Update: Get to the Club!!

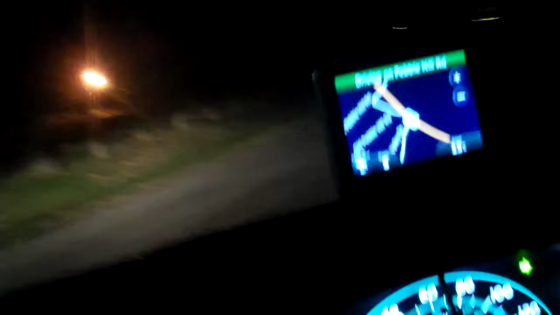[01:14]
while I'm not able to record on my computer, it's going to be a huge issue. There's no way that I can possibly do an LP on that. And I still haven't gotten any help. I put up a help video and no one's given me any help. Man, this neighborhood looks so dark. There we go. That's a little bit better. Turn on the hot beans.
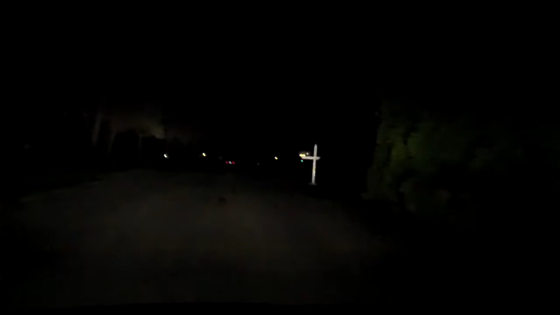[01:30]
But yeah, I'm arriving at my friend's house. This is just going to be a quick update video. That's what's going to go on. You guys need to comment and let me know what you're interested in. Otherwise, I'm just going to keep doing what I'm doing and having as much fun with it as I possibly can. So guys, I love you. And, you know, it's strictly in that platonic way. Like, I love a family member. And I'll catch you on an LP. Toodles.